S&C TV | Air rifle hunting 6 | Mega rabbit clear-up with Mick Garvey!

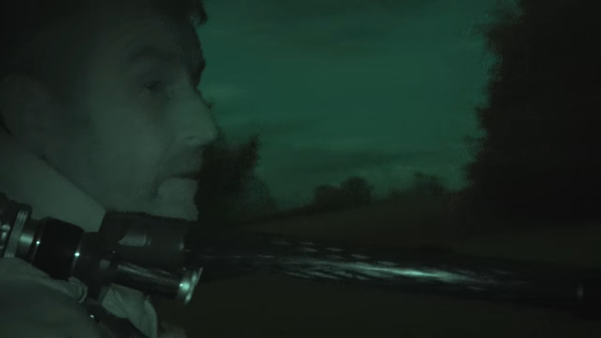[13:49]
Set out there beautifully, perfect range, sat up lovely. It's right in front of a house, so another lucky one.
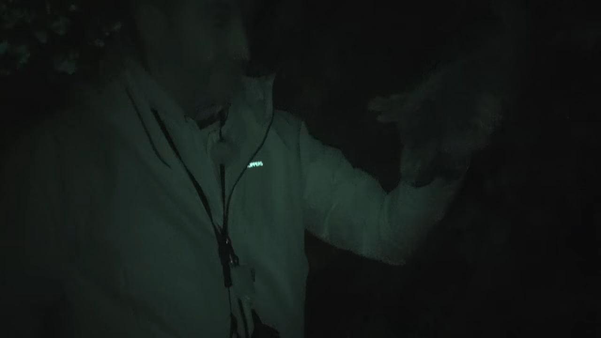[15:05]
Bigger than that, the scope, that's the problem with the thermal.
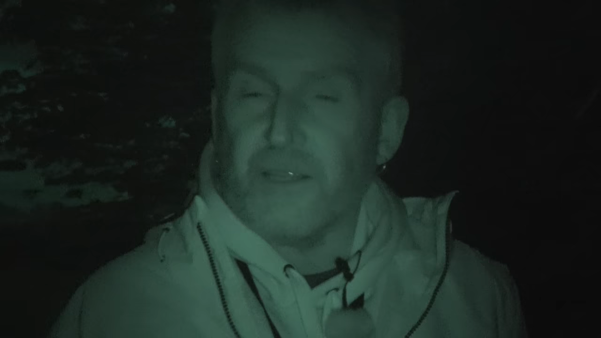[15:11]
It flattens everything out, you don't get a good perspective of size.
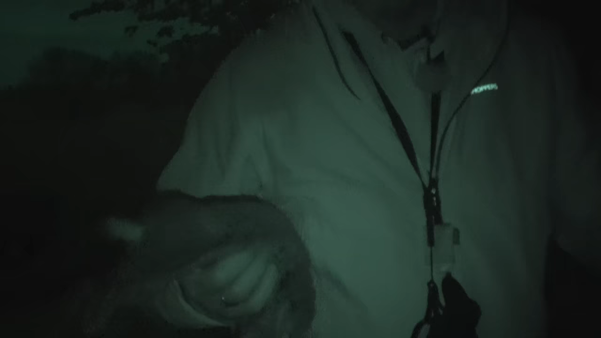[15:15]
And it spoils your distance, so you really need to know your land and your distances when you're shooting a thermal.
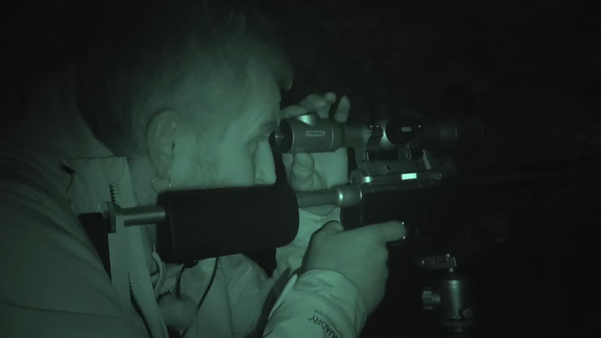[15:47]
That one.
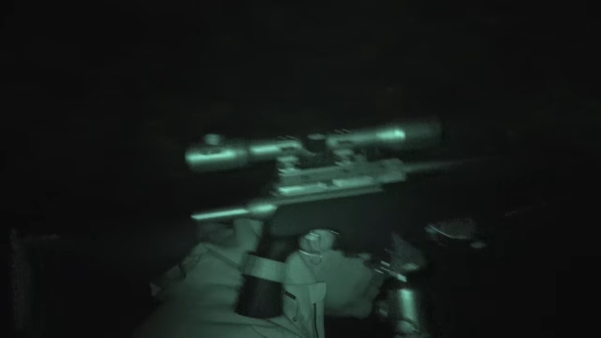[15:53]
I think the zero is quite crystal on this. If you're within a few yards, normally it's quite flat, but I think it's there's quite a bit of a drop on it.
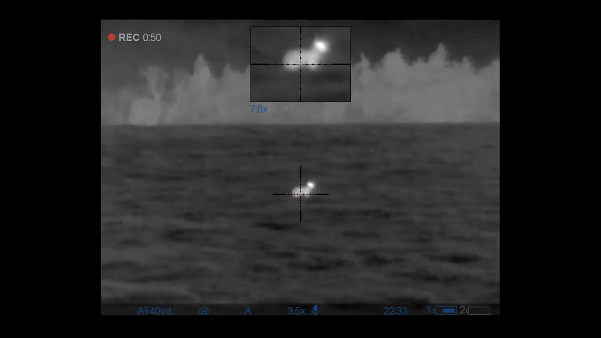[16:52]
That's good, it's coming towards me.
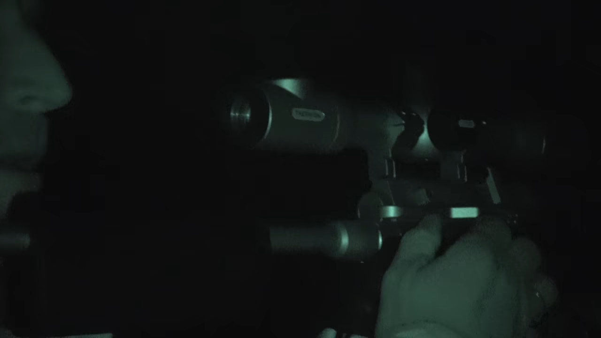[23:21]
The wind's just killing it now. That's out of pellets.
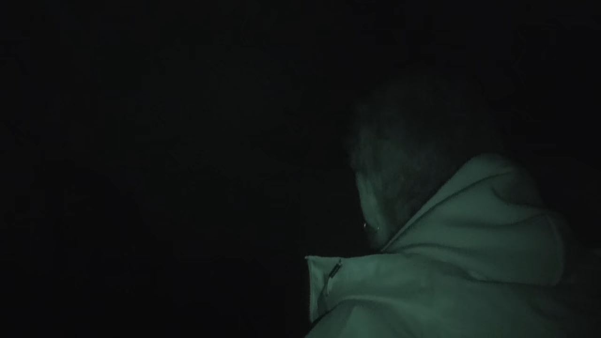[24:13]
Quite a bit of activity there, and look at these holes that's been dug in here. Be careful here.
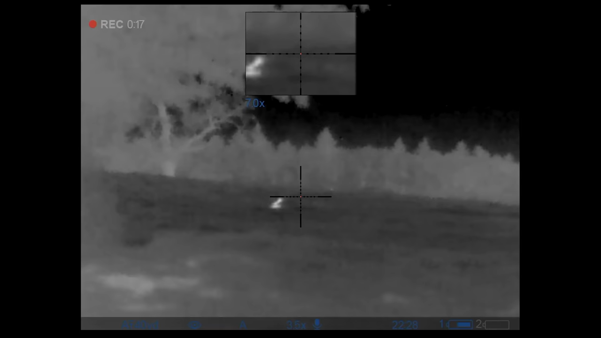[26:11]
Just the pure beauty of thermals is that you don't just need them for shooting.
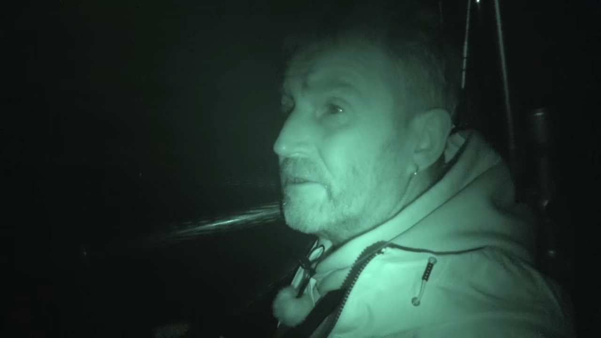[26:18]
They're ideal for spotting and for locating your quarry at the moment.
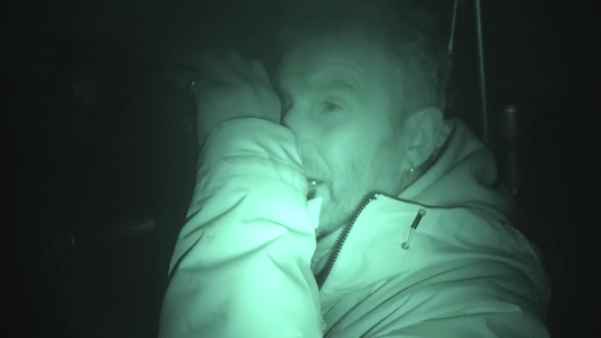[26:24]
You're looking across this field and there's nothing. Also, there's a great heat patches where we've dropped a couple of them off earlier.
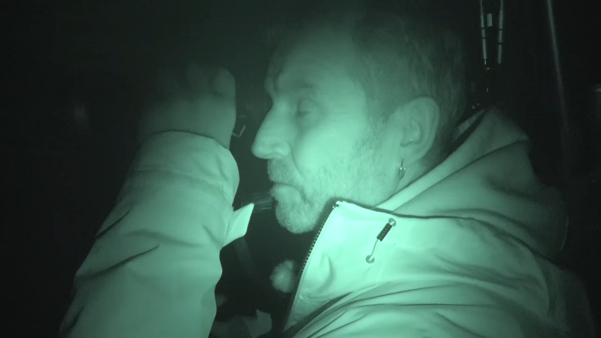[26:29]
And there's one in front of me that I must have missed earlier when I tried to pick it up. So, pay for itself. One rabbit we could have ended up leaving out by accident. And we found it.
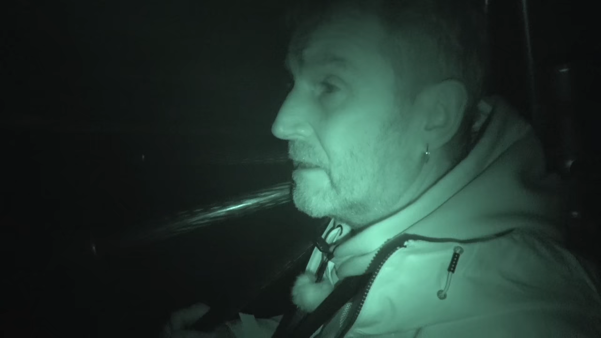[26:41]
Since they very first came out, I've also used these for finding quarry, as well as spotting it, if you know what I mean.
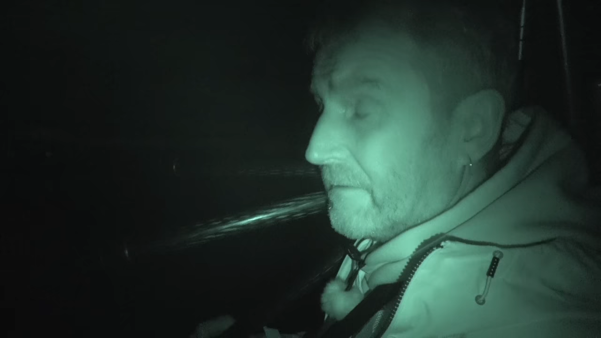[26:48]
By finding, I mean like after you've shot it and find it in the field, especially in this long sort of grass. They can quite easily drop into tracks, down to holes. This will find them quite easily.
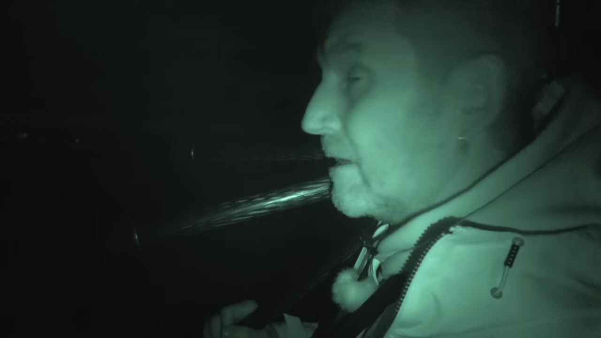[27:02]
Right, I'll go and pick this one up.